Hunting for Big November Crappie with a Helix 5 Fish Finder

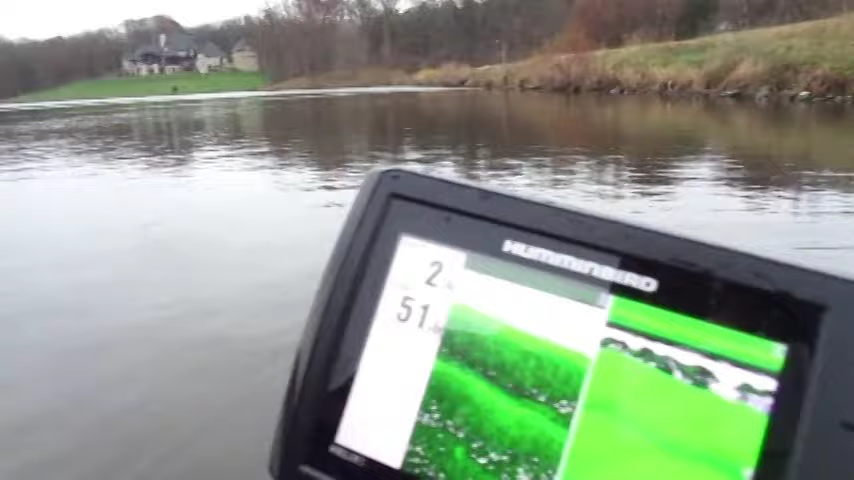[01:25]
Water temperature is the lowest it's been at 51 degrees,
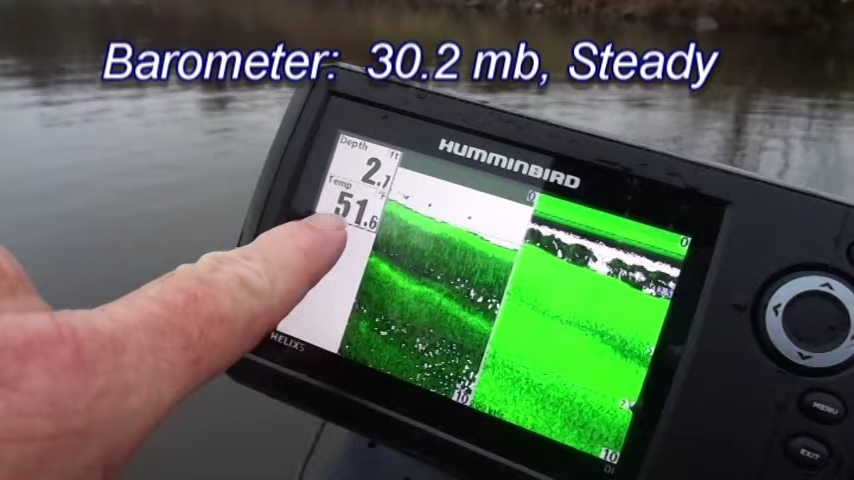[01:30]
so this is going to be really interesting today, and today we're going to get serious about finding them.
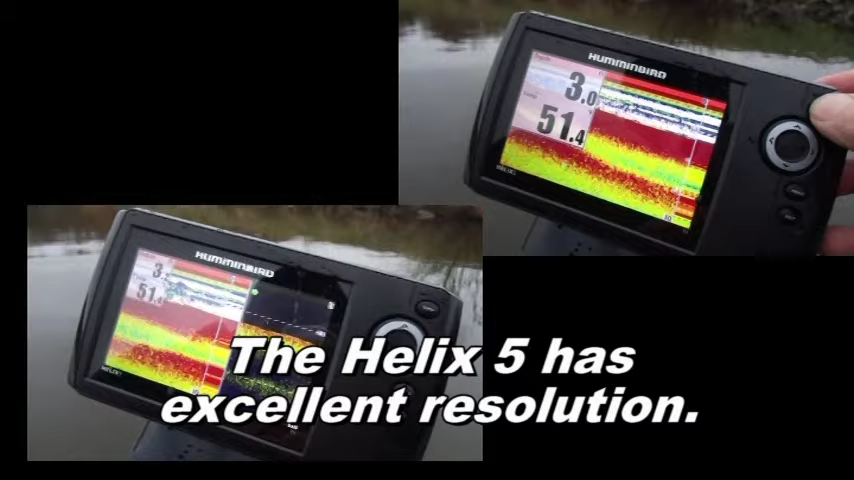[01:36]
There's sonar and there's down imaging.
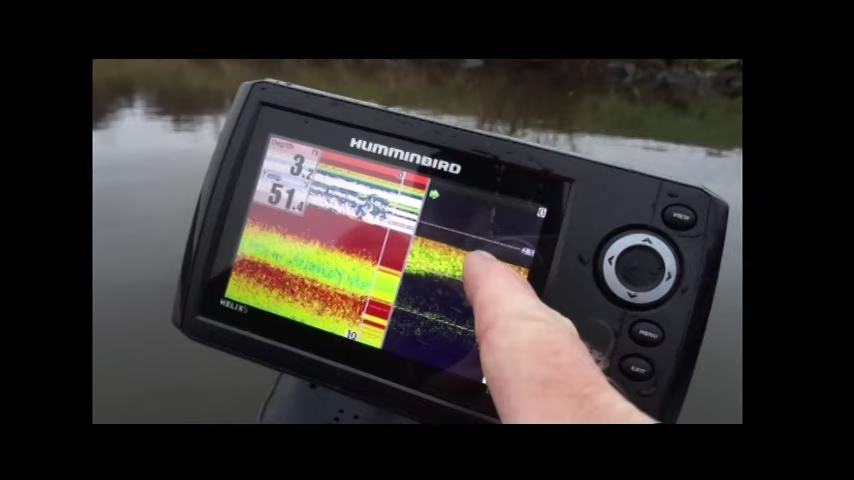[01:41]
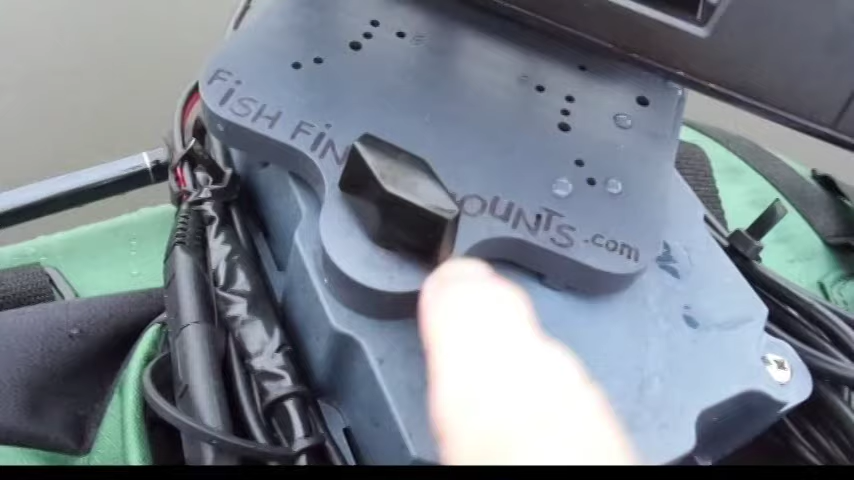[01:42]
Fishfindermounts.com, simple, elegant, and effective.
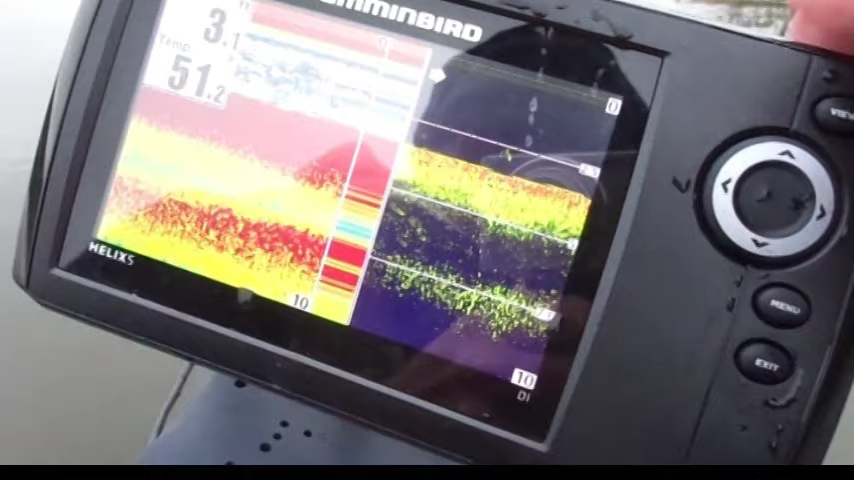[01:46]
Here's where we have our first contestants, right there.
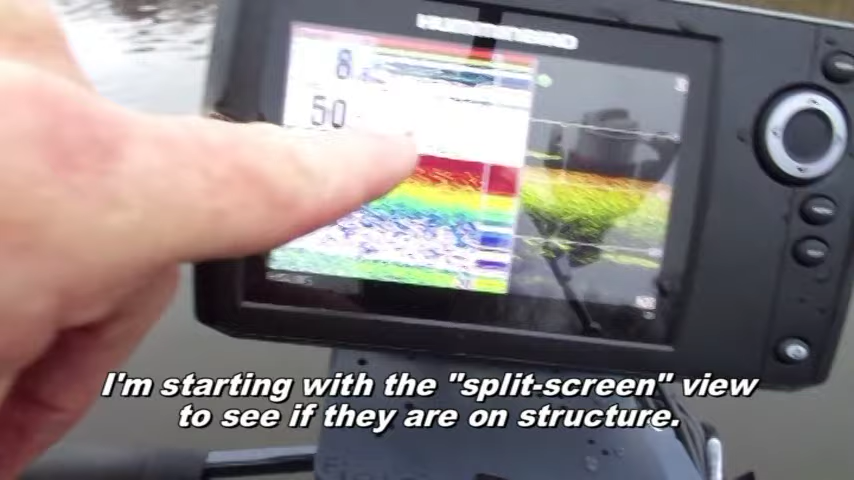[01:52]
Let's see if we can get down there and see what they are.
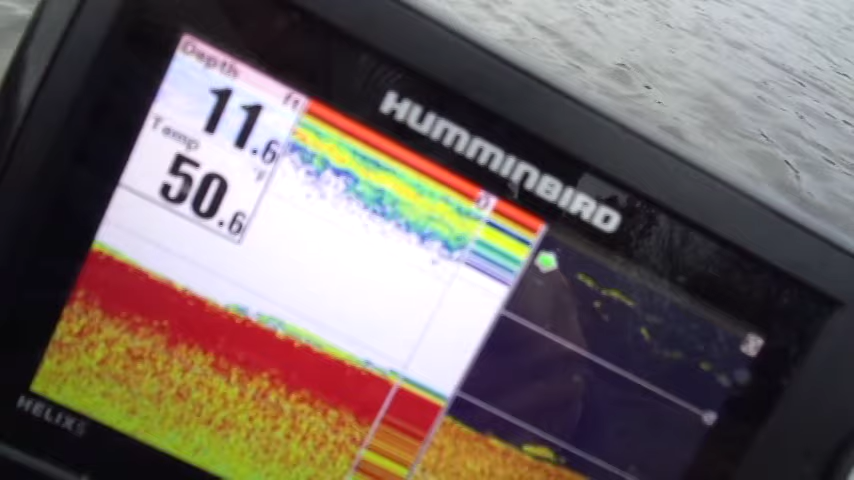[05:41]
On screen: depth 11.6 ft
And they're all about out here in the same depth. Depth in 11 and 14 feet.